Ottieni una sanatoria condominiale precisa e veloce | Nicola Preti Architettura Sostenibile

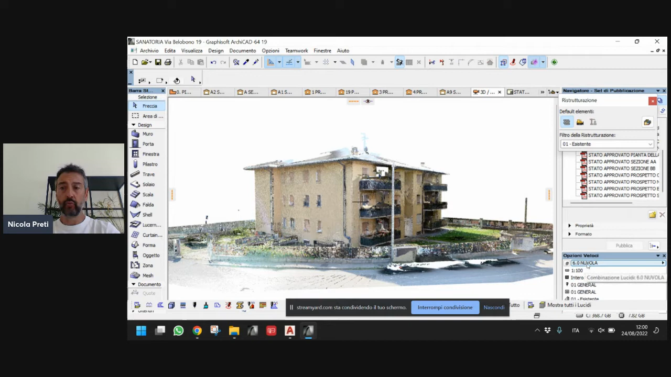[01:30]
tutto quello che andiamo a rilevare e lo confrontiamo con un modello tridimensionale che ci siamo creati. Qui ad esempio è il modello dell'edificio in 3D,